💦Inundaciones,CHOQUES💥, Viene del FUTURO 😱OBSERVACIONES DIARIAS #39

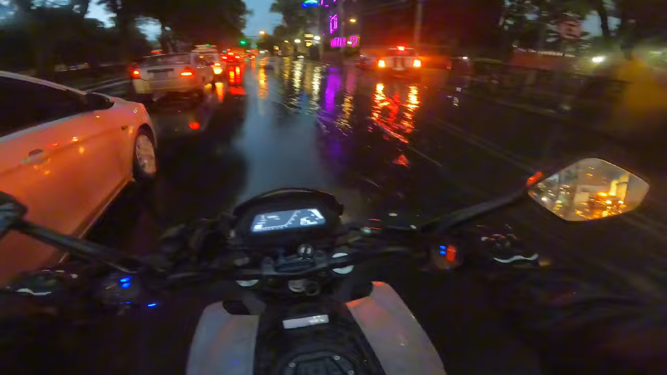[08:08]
no manches si llovió súper fuerte aquí nunca me había tocado que se inundara esta parte genuinamente
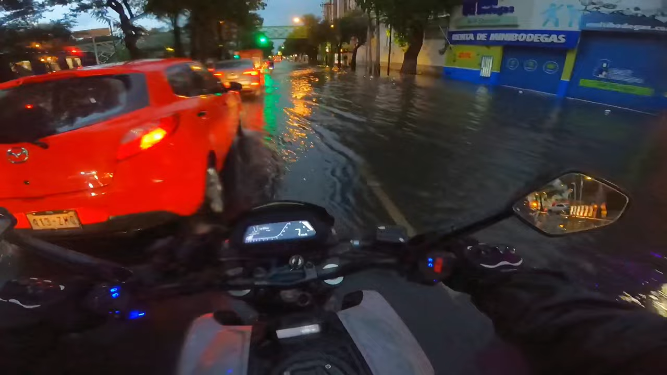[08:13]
nunca me había tocado que se inundara aquí tan feo aquí irnos por la izquierda despacito modo lancha de la dominar activado y no manches se le quedó la camioneta a ese dom
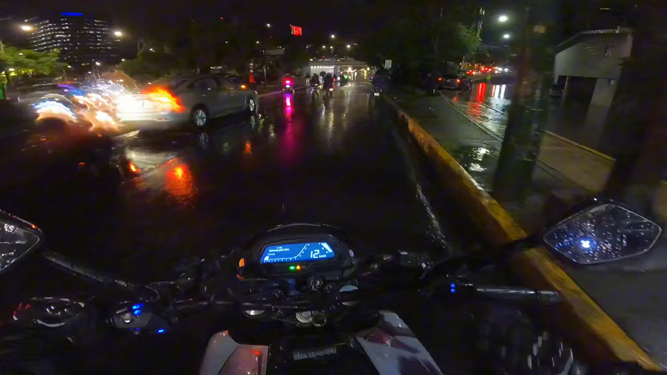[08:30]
no manches se ve hondo shit man
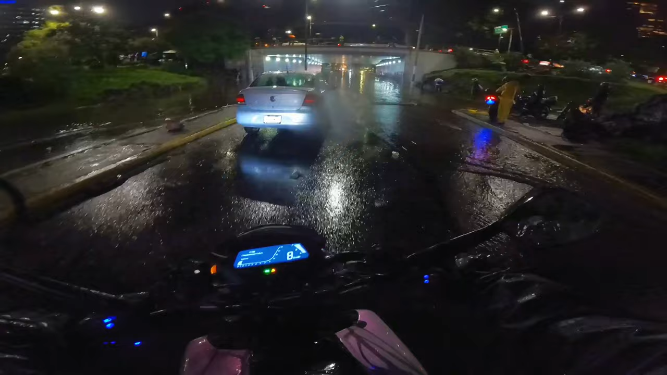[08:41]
ya para que llegue a este extremo no yo creo que no bien amigos
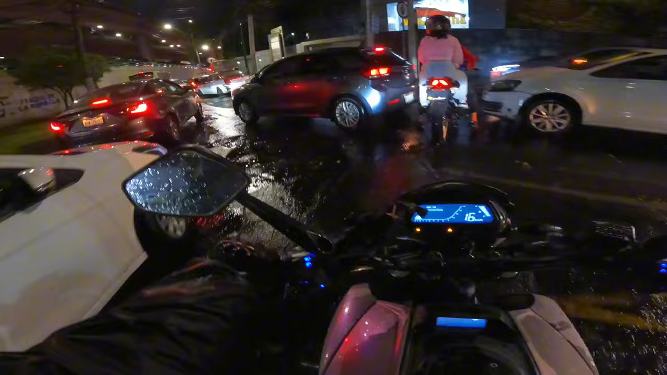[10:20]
no mamen amigos si llegó yo creo que a la altura de de los sliders pero es darle sin miedo acelerarle a todo lo que da